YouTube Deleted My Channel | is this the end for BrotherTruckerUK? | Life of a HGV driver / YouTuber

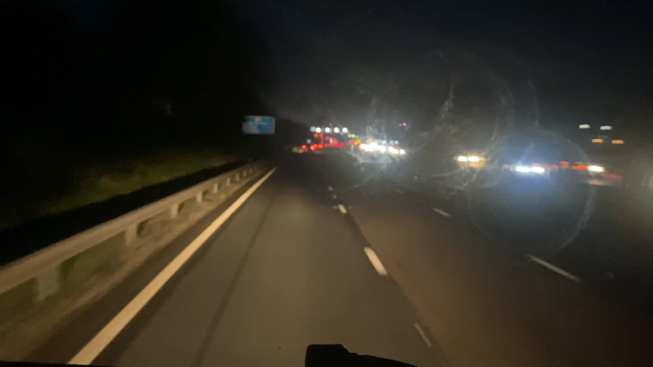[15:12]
Okay guys, so I've just passed junction 17 heading south on the M6 and it's just come through on the radio that there's been an accident and there's two lanes closed Unfortunately, I'm coming off at junction 16 and I'm not seeing any signs of traffic yet. So fingers crossed, we'll be able to sail straight through and come off at the next junction.